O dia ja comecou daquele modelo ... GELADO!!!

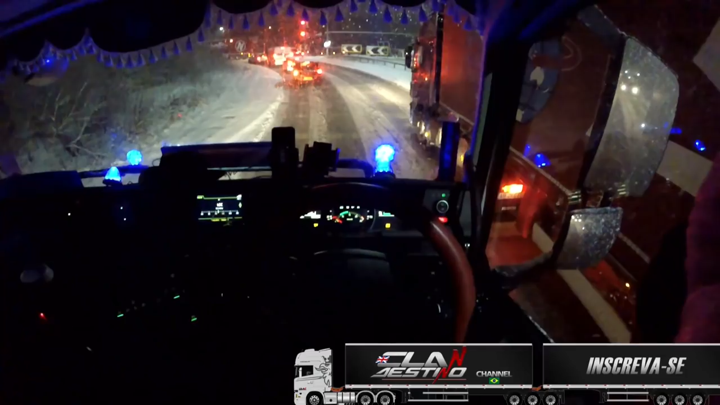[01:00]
Já nesse tempo todo que eu tô aqui na Inglaterra, é a primeira vez que eu vejo uma nevada desse modelo aí, ó. Nunca tinha visto, não. Primeira vez, né? Aqui nessa parte baixa, né? Pra cima acontece mais frequente, mas aqui pra baixo aqui nunca tinha visto, não.
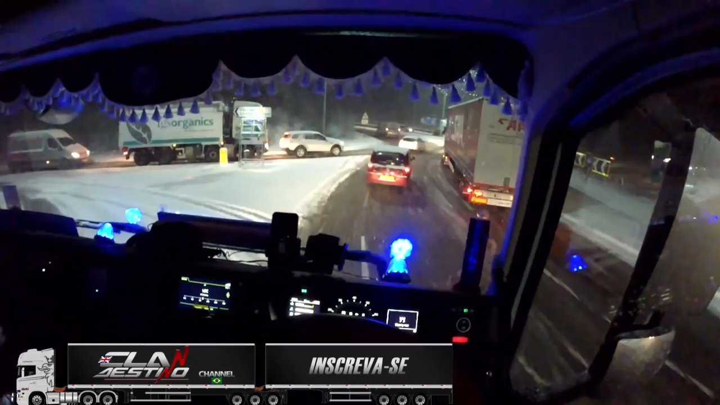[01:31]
Vamos ver se a rodovia vai estar de boa aí.
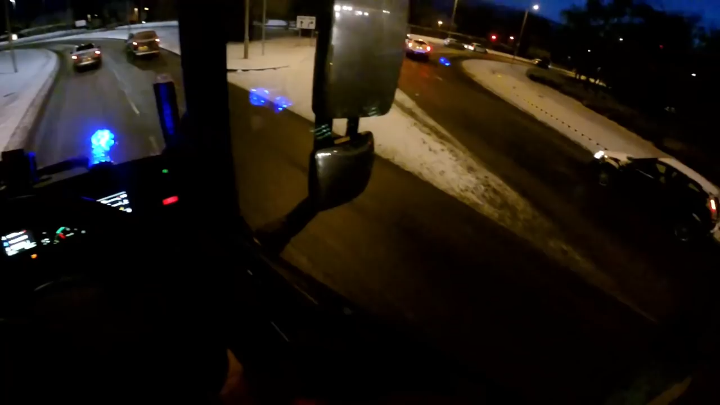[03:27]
Seis e dez da manhã, eu saí 4h30, hein?
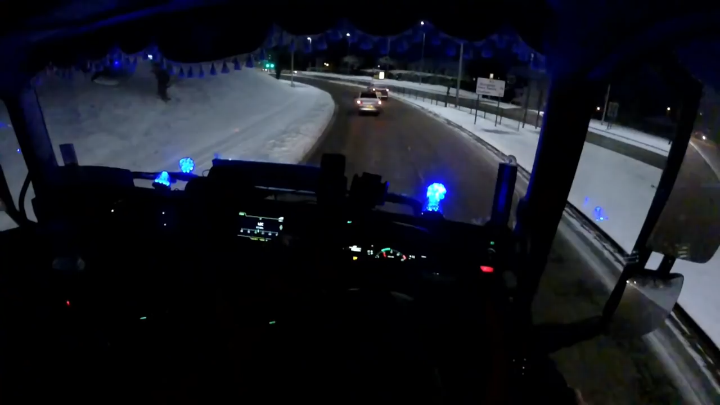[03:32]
Temperatura 3 graus abaixo de zero.
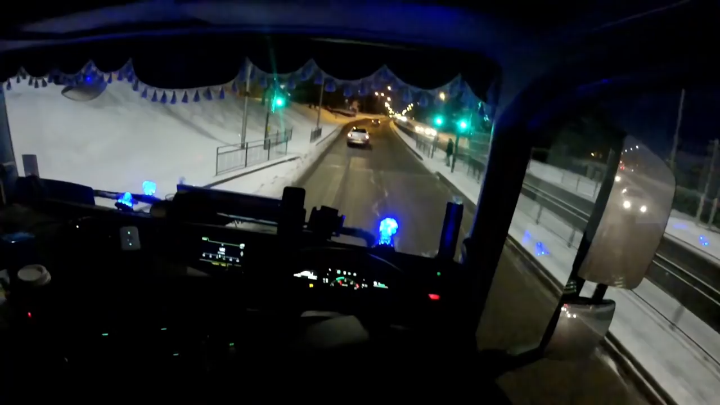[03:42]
-3, né? -3. Tá bem gelado, né? Lá pra baixo ali não parou de nevar ainda não. Cancelaram aí os trem, né, por causa da neve nos trilhos. Deu um problema na linha do metrô.
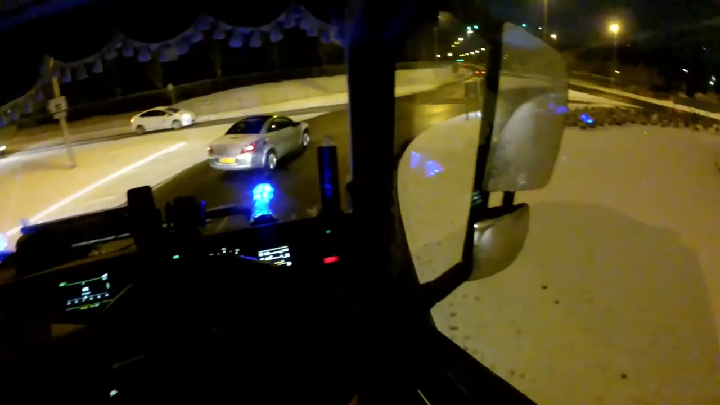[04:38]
Aí imagina. -4, ó, tá só descendo.
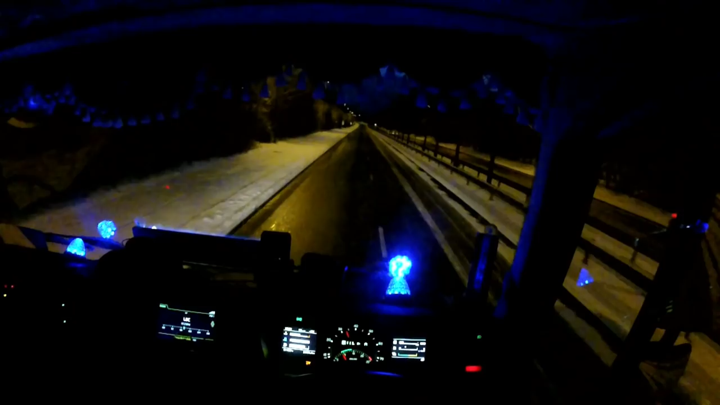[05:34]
Nesse asfalto aí, porque senão não dá não, ué. Umas duas batidas ali atrás ali. Geralmente é porque o quando dá aquela escorregadinha o pessoal assusta.